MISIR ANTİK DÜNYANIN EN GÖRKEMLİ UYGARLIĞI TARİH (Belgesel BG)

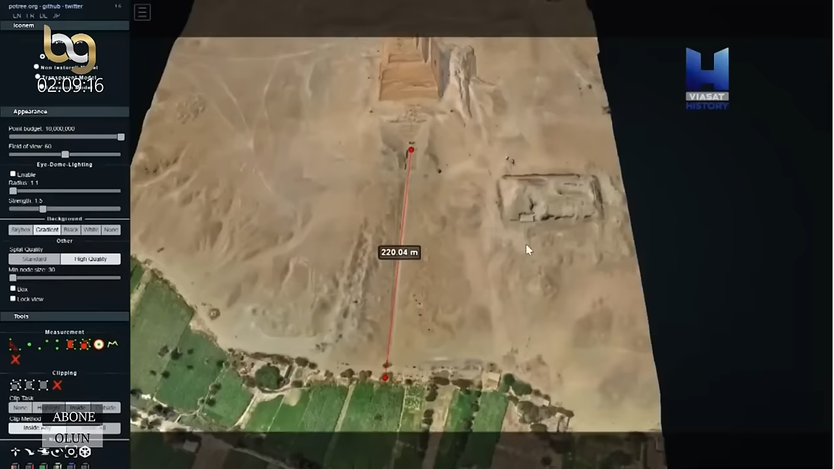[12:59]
Bu yürüyüş yolu piramitten vadideki diğer tapınağa kadar gidiyor.
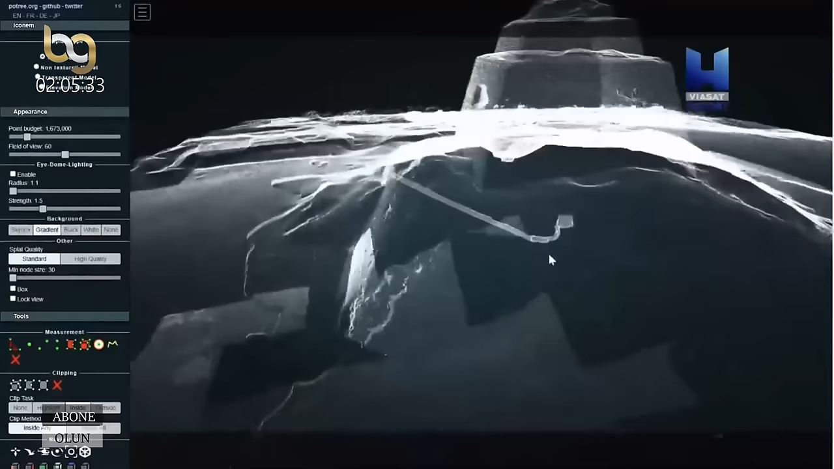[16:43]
Daha sonra yapılan analizler arkeologların şüphelerini doğruluyor. Kralın defin odası yerin altında değil piramidin içinde yer alıyor.
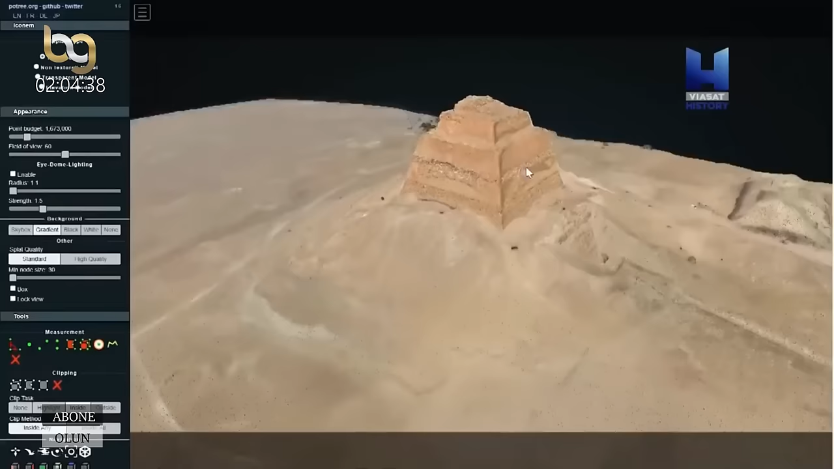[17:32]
Hangi firavuna ait olduğunu anlamak adına bir adım daha atılmış oldu.
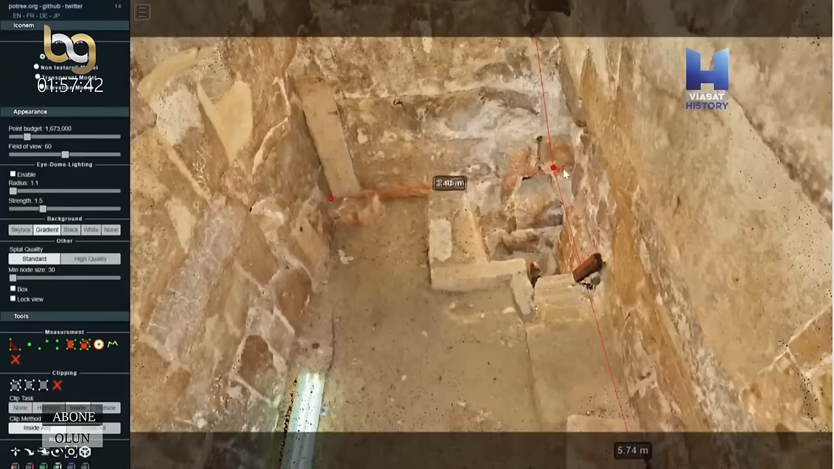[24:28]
Meydumda bu oda iki metre elli bir santim.
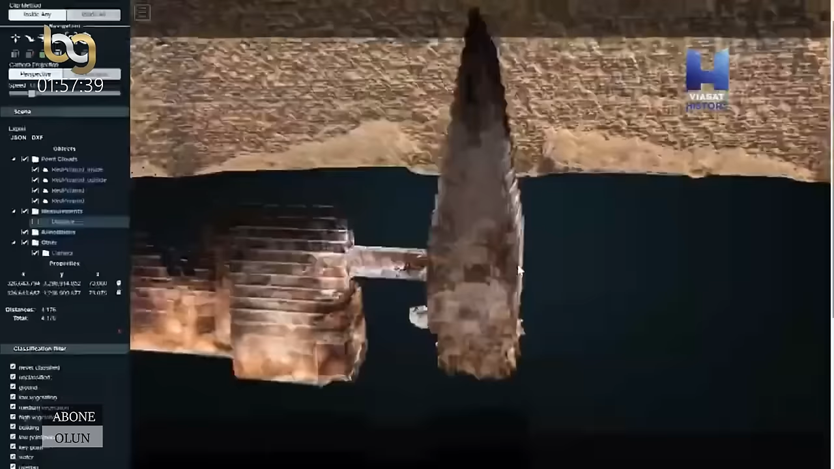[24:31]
Kızıl piramitte dört metre on sekiz santim.
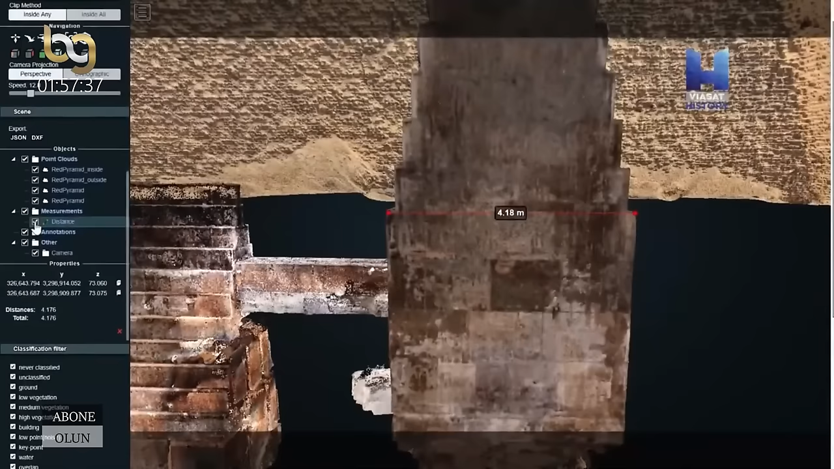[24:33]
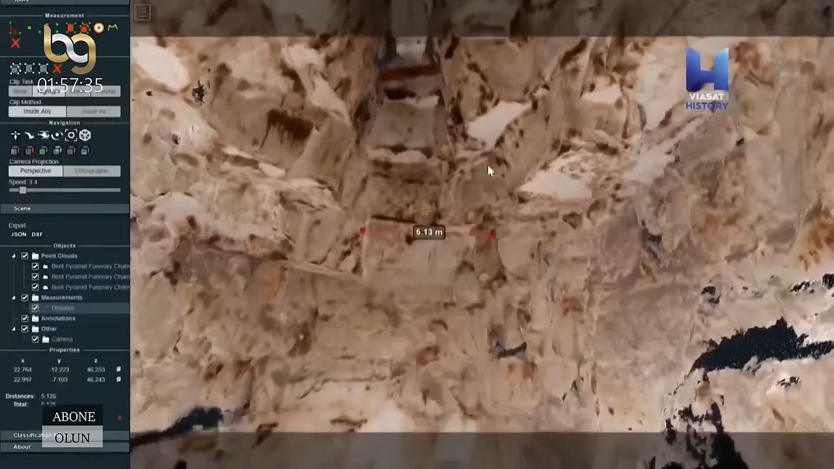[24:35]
Ve eğik piramitte ise beş metre on üç santim.
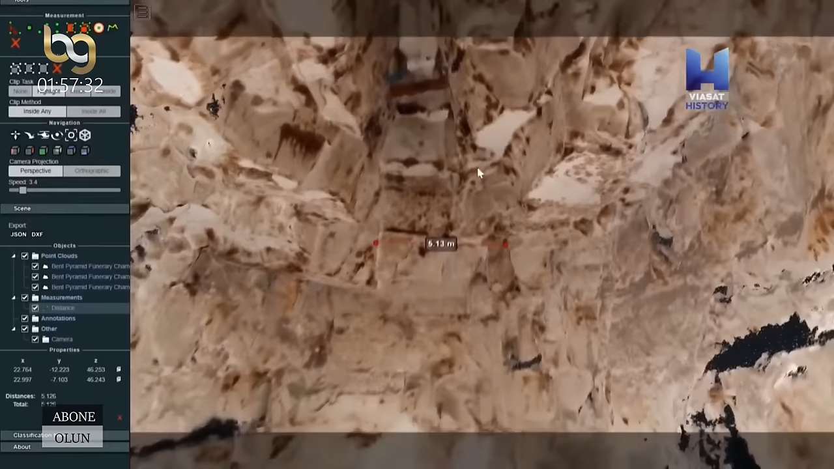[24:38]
Dolayısıyla Meydum'daki kral odası aralarındaki en küçük olan, yani aralarındaki ilk yapılan piramit.
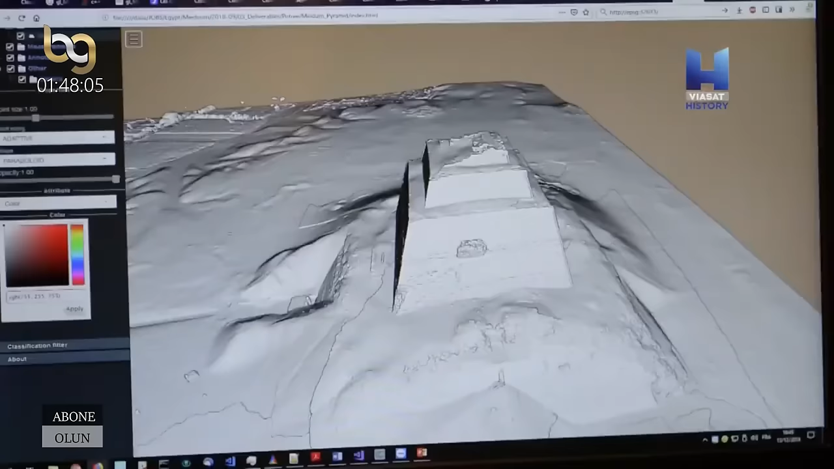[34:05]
Sonuçlar gerçekten son derece çarpıcı. Çünkü bütün detayları sanki oradaymış gibi bilgisayar ekranında görebiliyorsunuz.
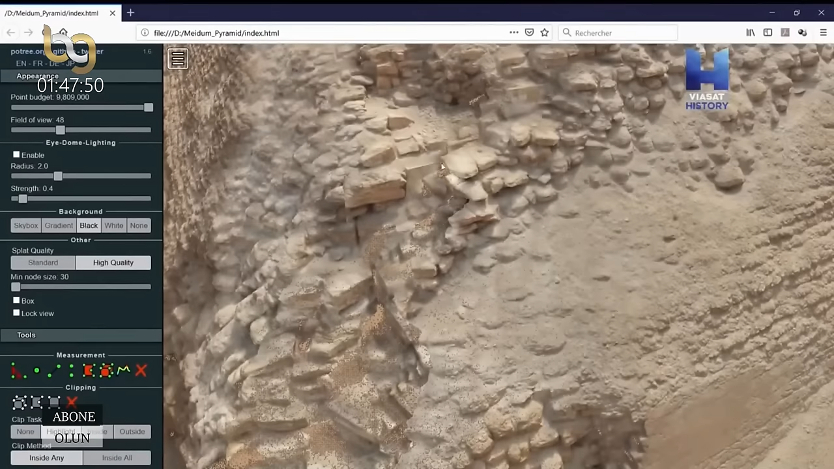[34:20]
Dış katmandaki sert taşların altına özenle yontulmuş kireç taşları dizilmiş.
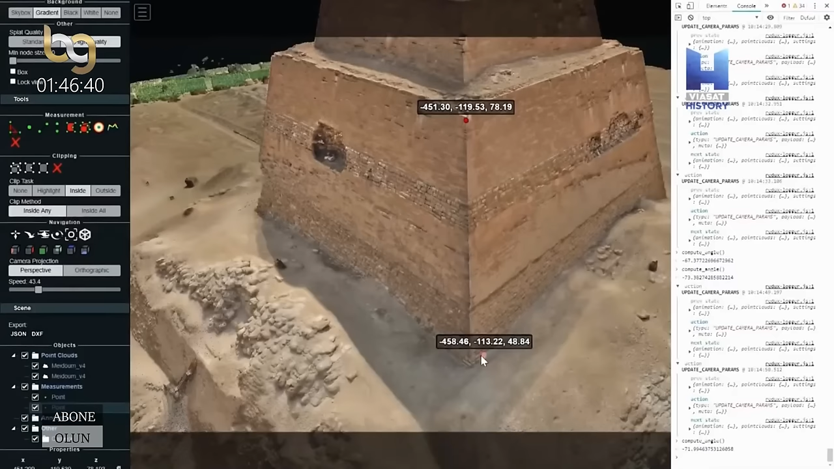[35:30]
Üstteki blokların açıları hesaplandığında karşımıza 70 derece çıkıyor.
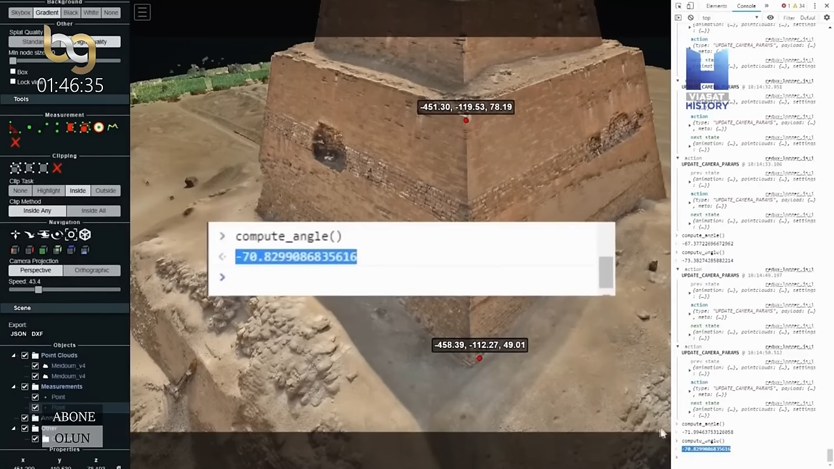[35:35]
Sizin de gördüğünüz gibi bu eğim en eski piramitlerde kullanılan blokların eğimine çok yakın.
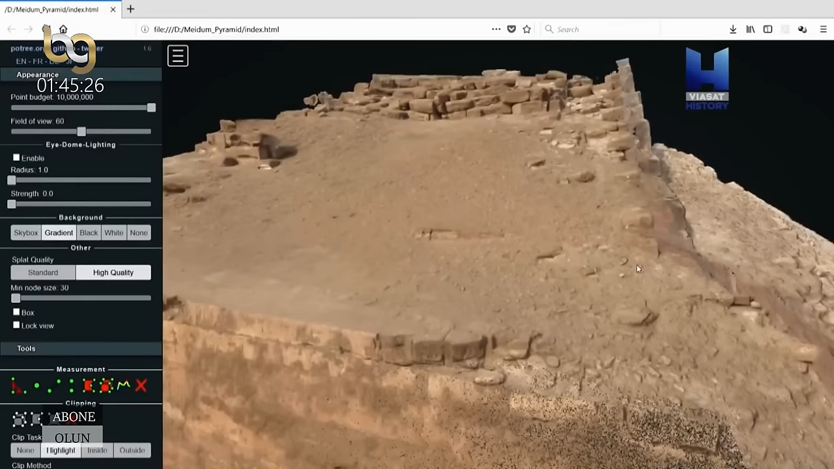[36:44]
Taşları dizerken kullandıkları teknikte açıları nasıl ayarladıkları çok net bir şekilde görünüyor.
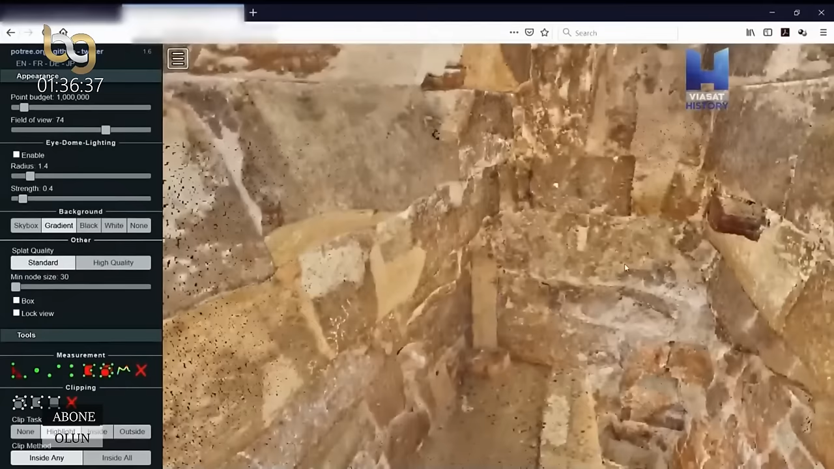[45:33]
Ancak nedenini henüz bilemediğimiz bir sebepten ötürü bahsettiğim odanın kuzey tarafında bulunan bu duvar yapının içindeki diğer duvarlardan oldukça farklı.
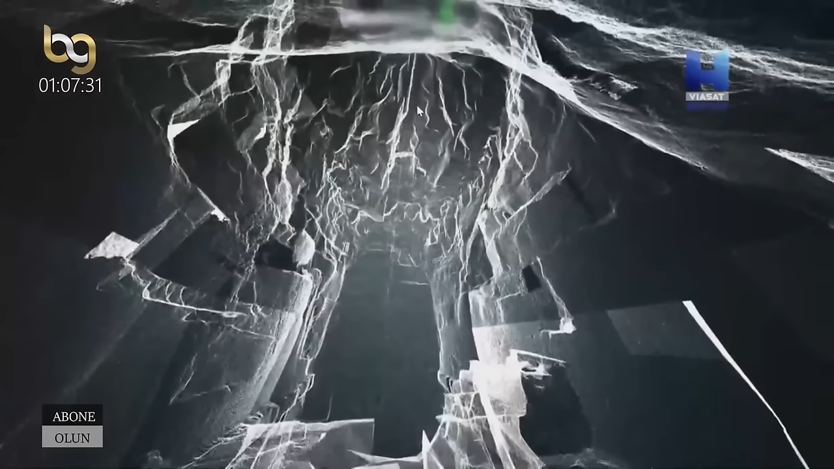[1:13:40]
Yukarıda bulunan oda çok kötü durumda.
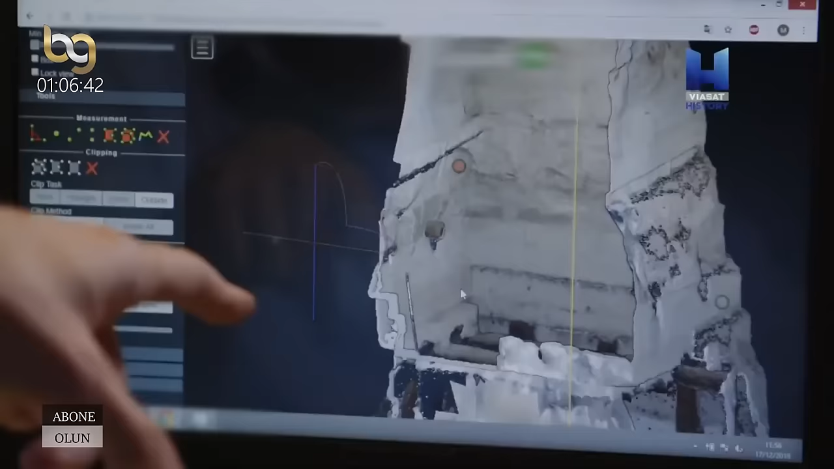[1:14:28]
Mısırlılar tarafından getirilmiş sedir kütükler görüyorum.
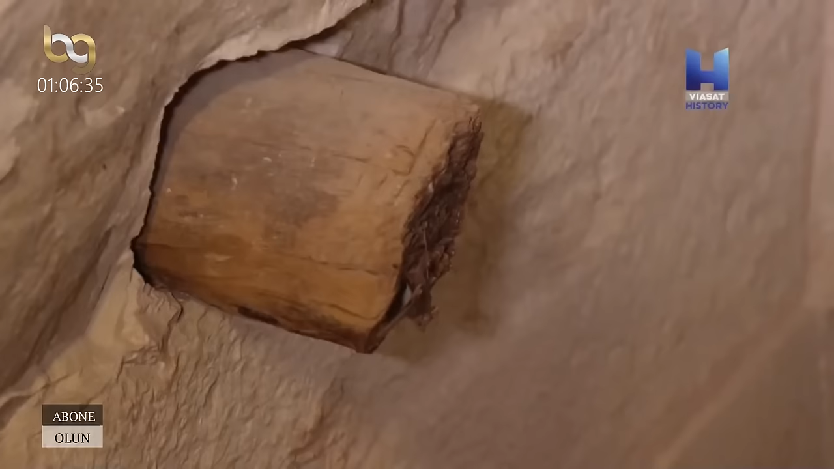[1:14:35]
Kütükler yerinden oynuyorsa piramidi güçlendirmek için konulmamış demek oluyor. Onlar inşaat sırasında işi kolaylaştırmak için konulmuş. Defin odasındaki hasar net bir şekilde görülüyor.
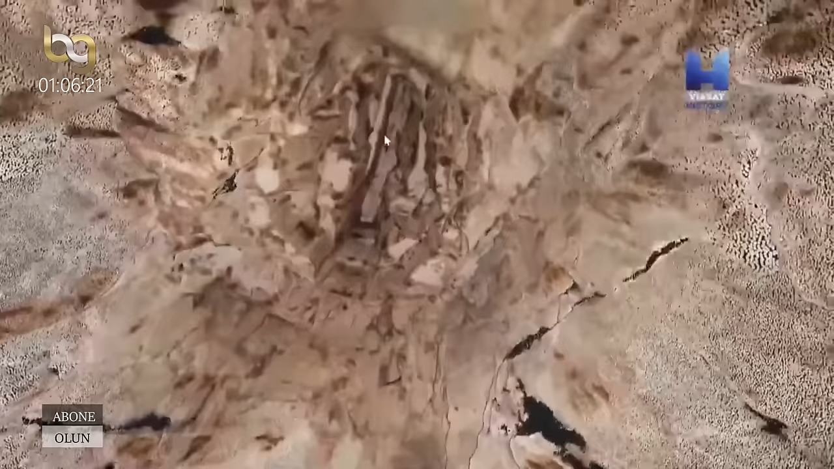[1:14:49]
Fotogrometri ve 3 boyutlu modelleme sayesinde defin odasında bulunan bu hasarın
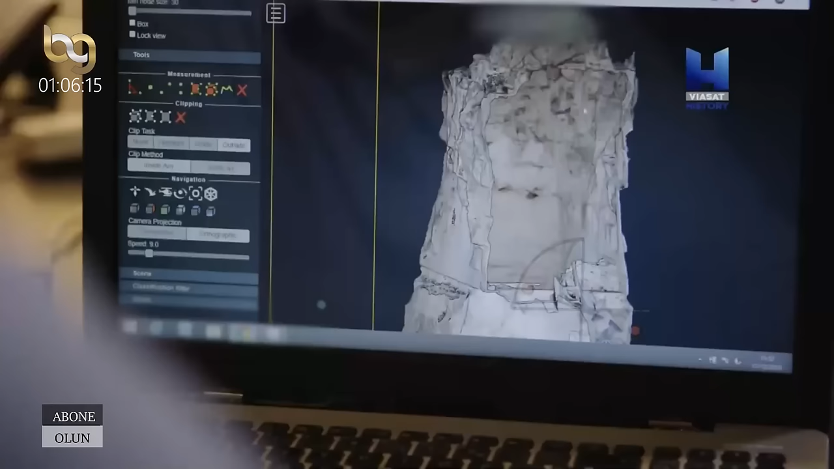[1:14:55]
bir inşaat hatasından kaynaklanıp kaynaklanmadığını öğrenebileceğiz. Araştırmacılar ileri teknoloji sayesinde yepyeni ipuçları ediniyor.